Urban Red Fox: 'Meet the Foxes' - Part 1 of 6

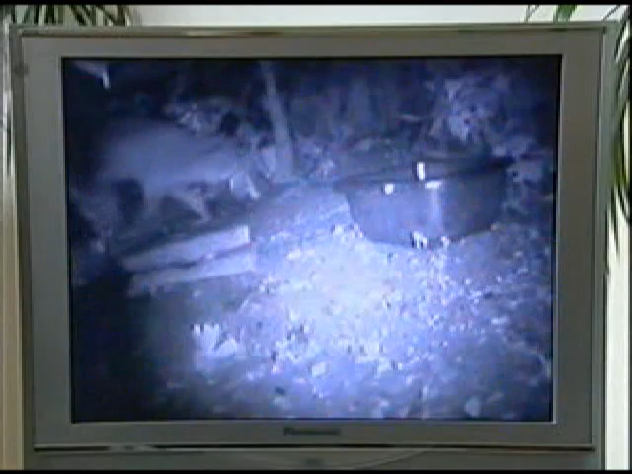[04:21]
oh look at that arch back oh and screaming like mad she is trying to teach it to go off and pain for itself yeah i'm sure that's what's happening
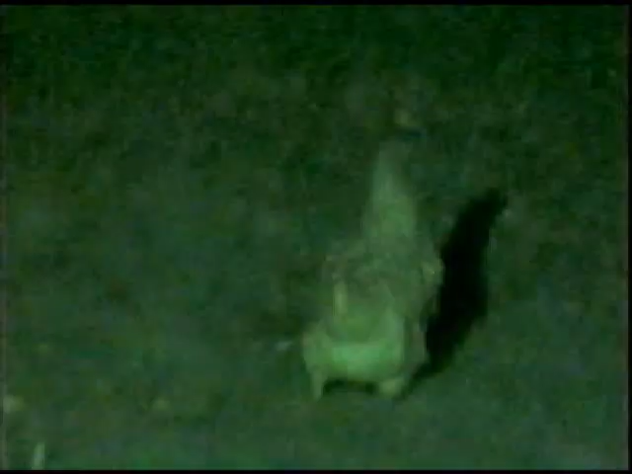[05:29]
but railway fox knows of even richer pickings more and more townies are keeping chickens and that's just too tempting